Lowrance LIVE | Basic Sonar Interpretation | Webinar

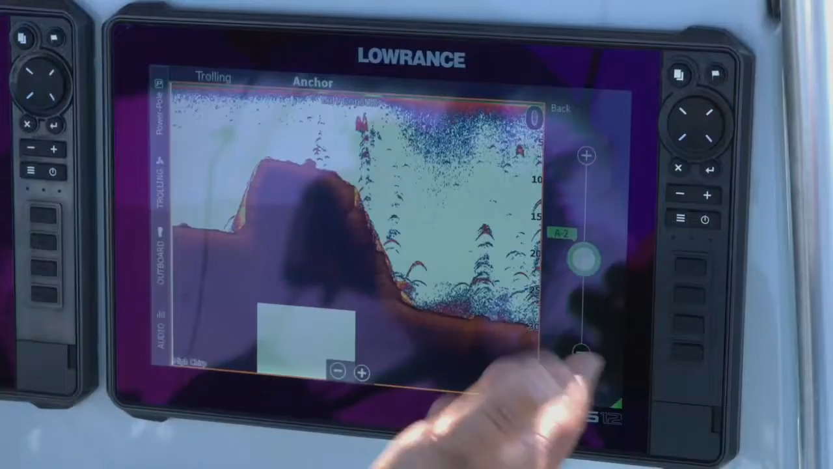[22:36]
we've got a lot of stuff that's showing up on the screen again just a couple of bumps down
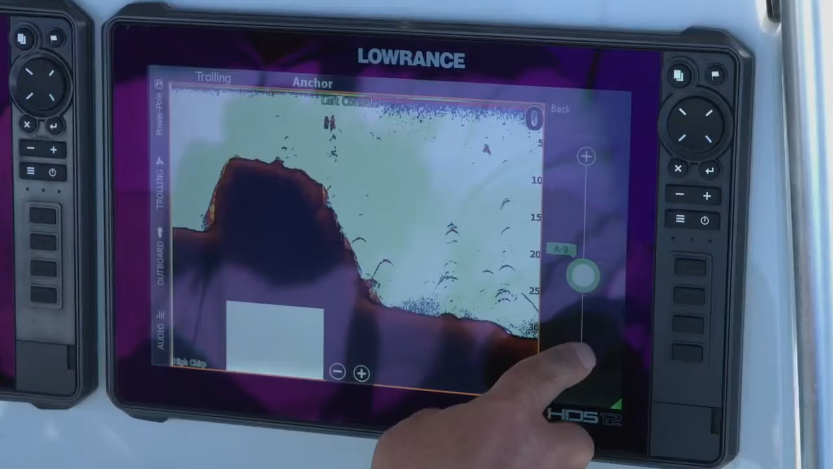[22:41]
I mean you can see how it just takes everything off the screen
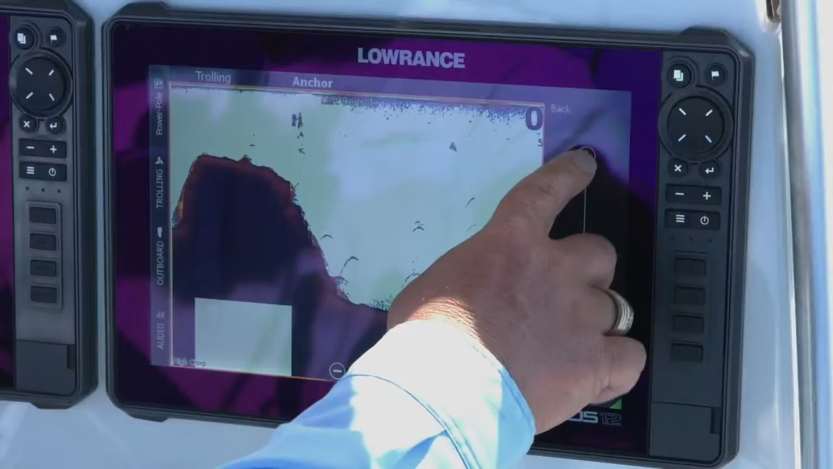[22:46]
so again especially with our auto sensitivity if you leave it in auto
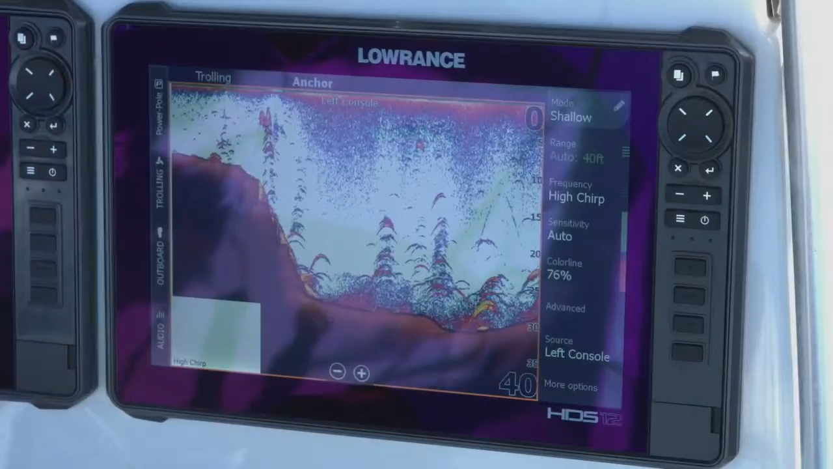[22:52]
it's going to help adjust itself depending on the depth of water you're in so that you don't wash
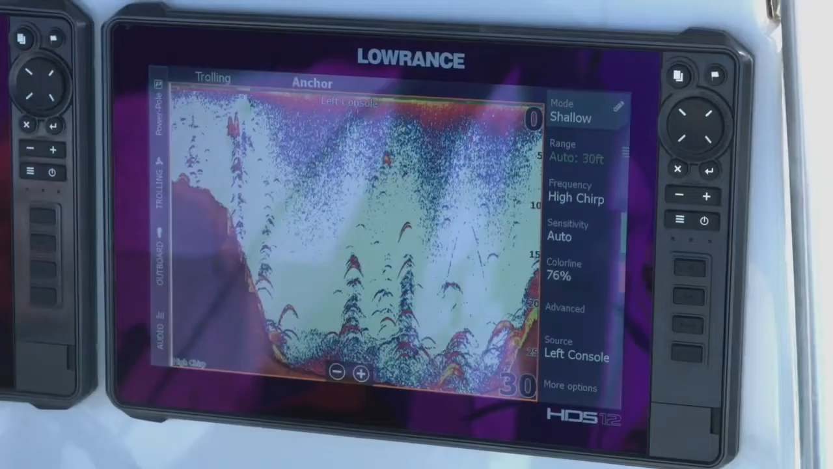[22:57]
it out too much if you get into shallow and as you get into deeper water it's going to add more
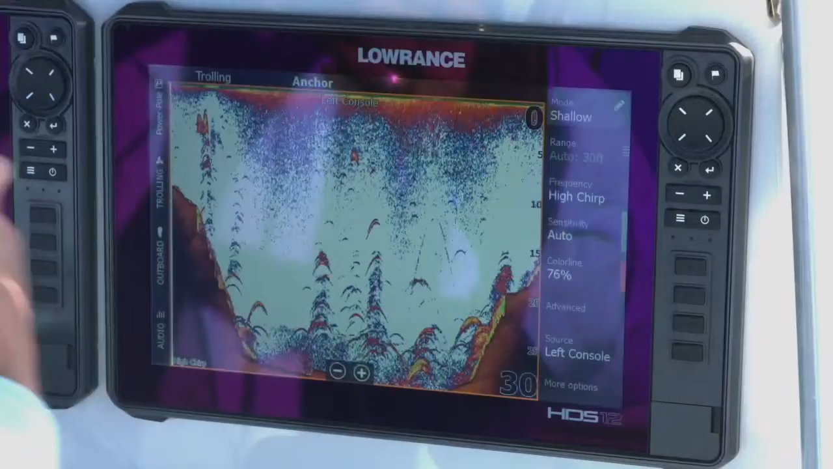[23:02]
of that energy back into it so that you can see that deeper water
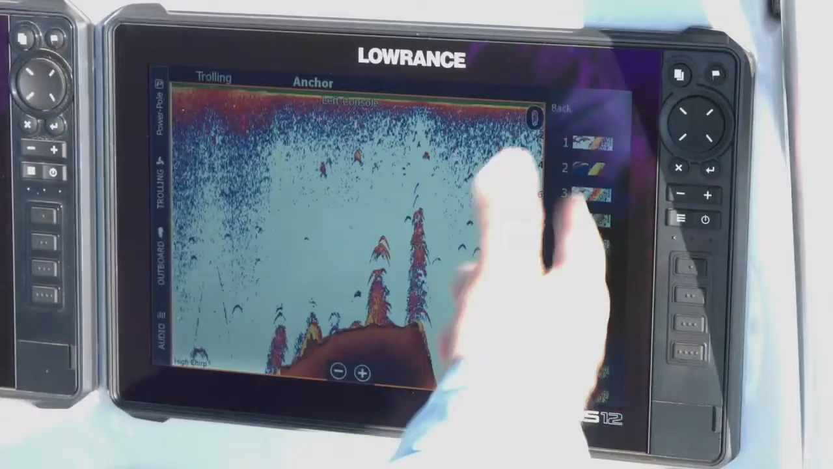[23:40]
13 i use it a lot there's number one that a lot of guys use there's
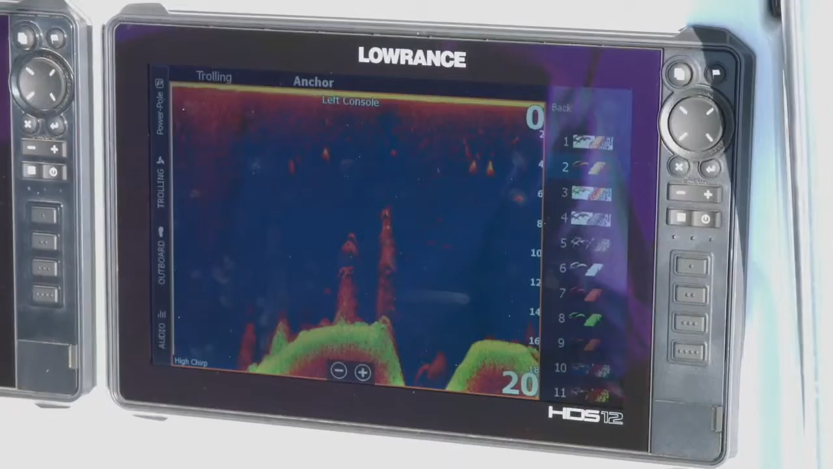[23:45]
number two a lot of guys like this one too it's just it's the same as number one
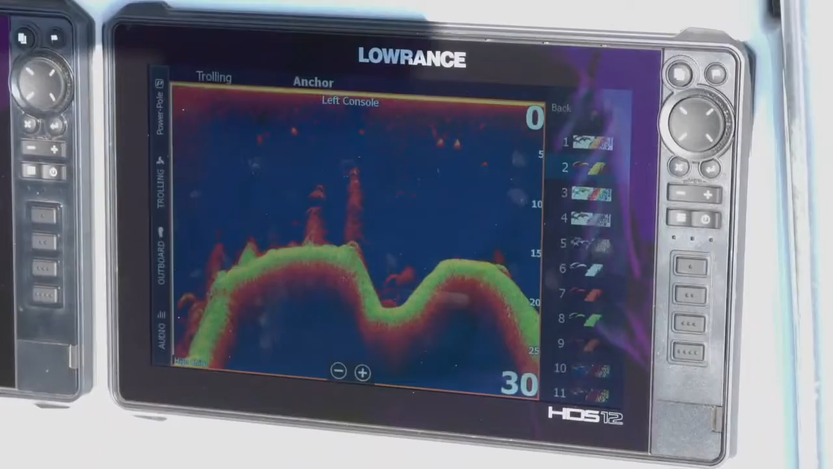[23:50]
but the water column is blue instead of white so you know just
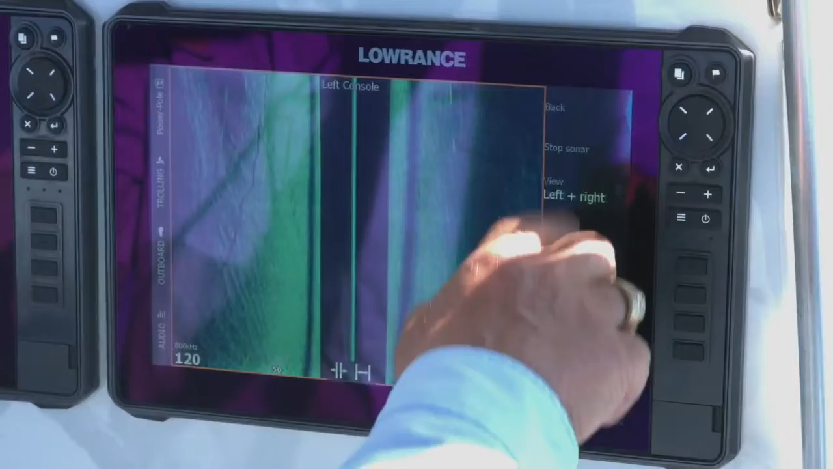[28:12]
it scrolls from the top down so the top of the screen is the back of my boat
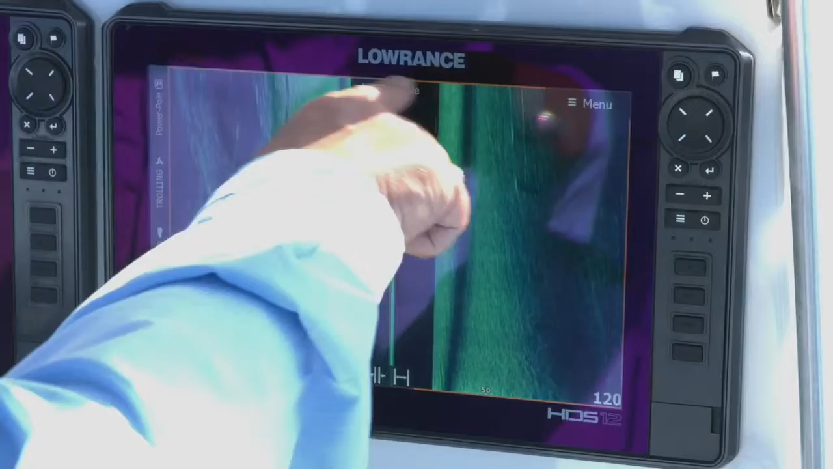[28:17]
so as i'm driving along anything that i see that's down here is back behind me so let's go ahead and drive around a little bit again we talked about being in some flooded timber here this is a great spot we found a lot of large mouth back in here we also find a lot of small mouth back in here because we got the nice rocky structure that they like back in here we've
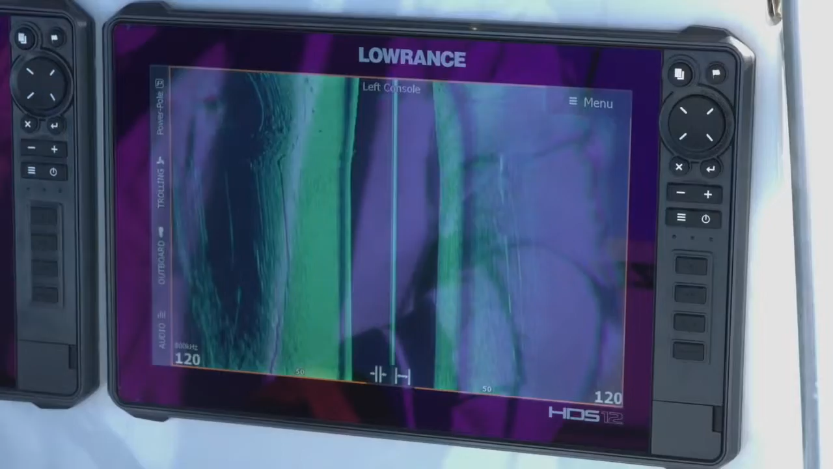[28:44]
got a lot of bait fish that wind up back in this area due to the way the winds blow on here so the things people talk about on side scan
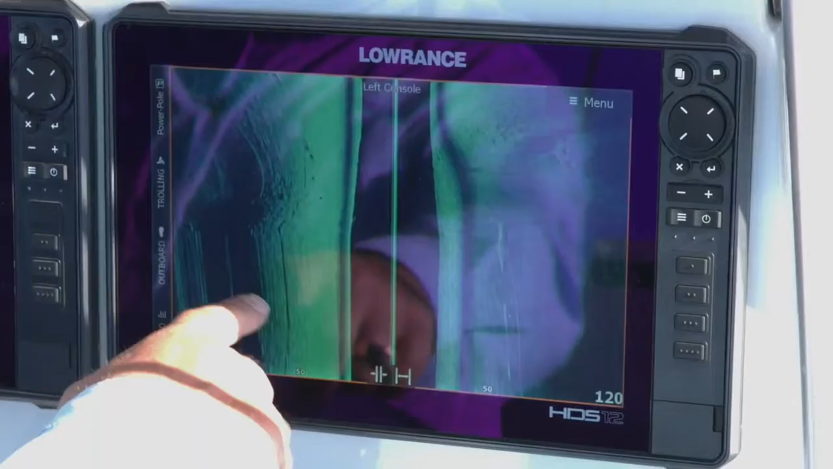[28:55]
you can see right here at the bottom of my screen where it's still blurry that's blurry because we were sitting still
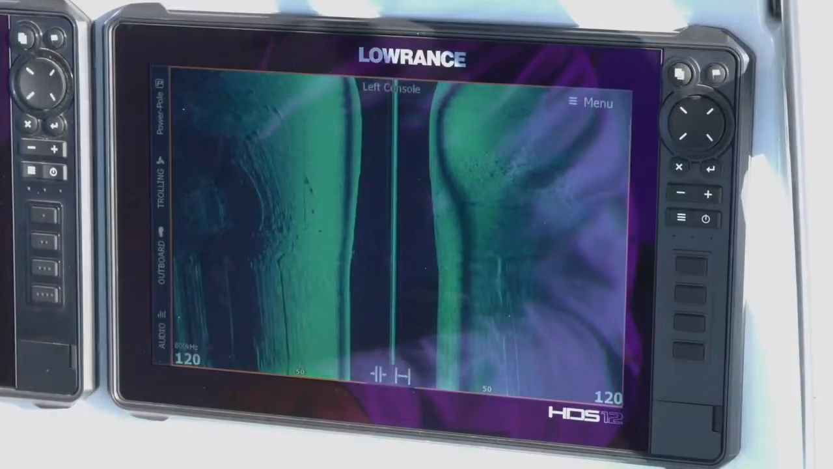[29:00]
side scan and down scan are scanning sonars they work when the boat is moving so as you can see we're moving along here we're moving about two miles an hour
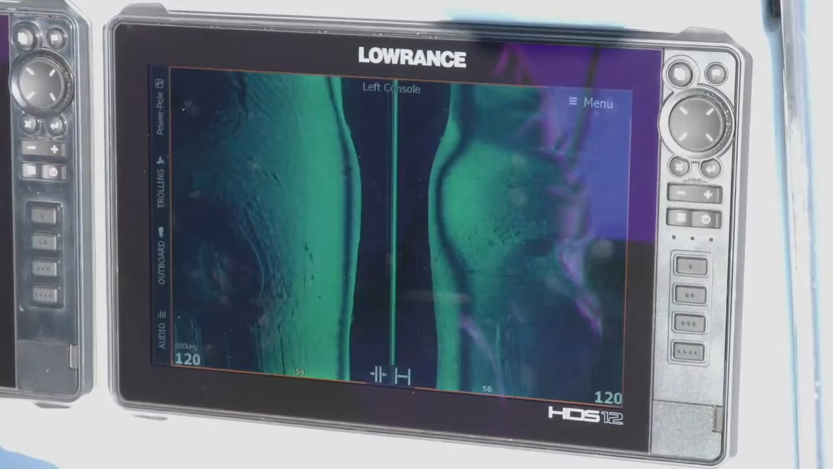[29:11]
probably anywhere from about two to six miles per hour is a really good speed for your scanning sonar when you're using it to look as you can see we got a lot of flats out here so the area that we're in again this impoundment was flooded the dam was completed in
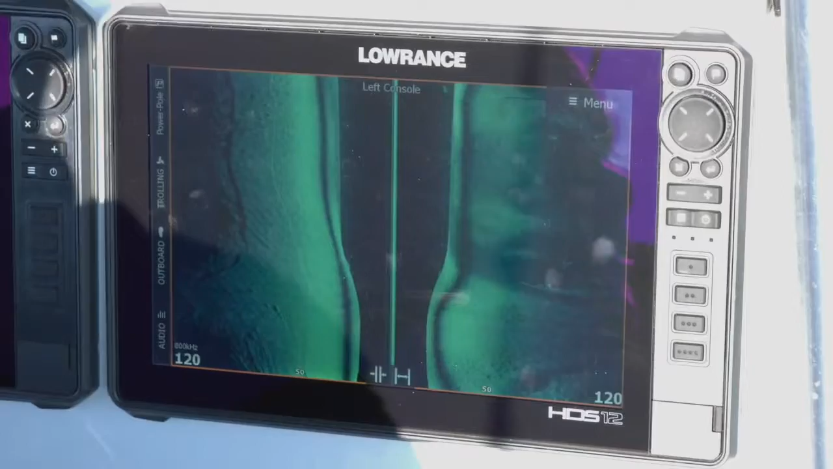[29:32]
1988 that's when this lake was flooded so in relative terms it's a young lake but it's a really awesome lake because
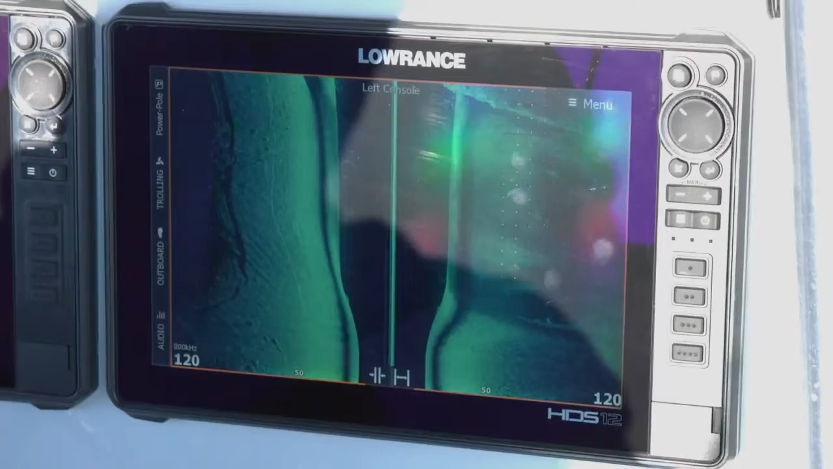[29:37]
we have things that are easy to find in here that show you great images so
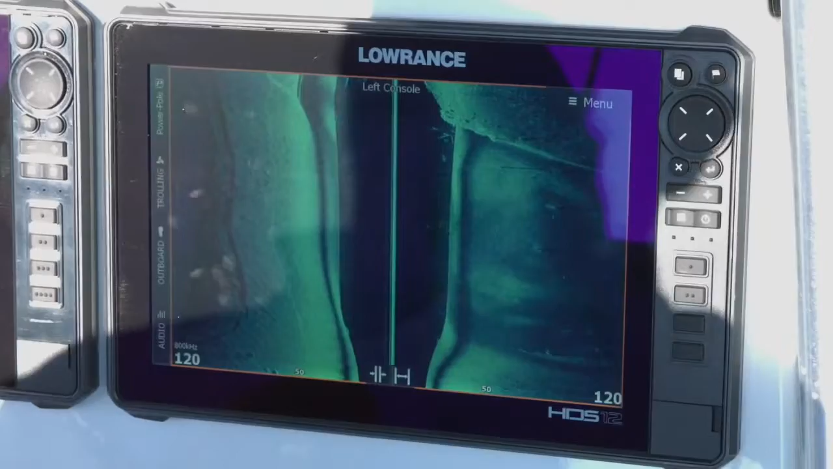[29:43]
like what you can see on the screen right now i'm starting to drive over a road bed and a bridge you can see right here